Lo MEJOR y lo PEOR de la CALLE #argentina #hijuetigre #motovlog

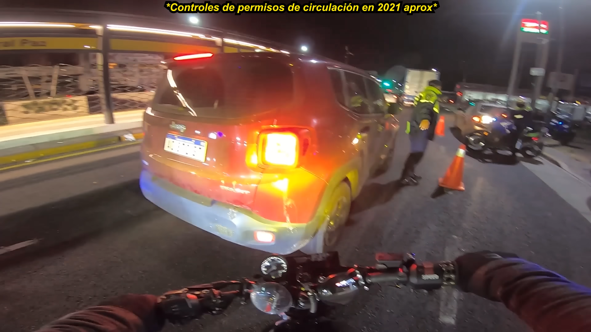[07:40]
Uno más boludo que el otro, ¿no? Dios mío, hermano. Sácame el auto de adelante, papito, si querés. Ay, Dios mío.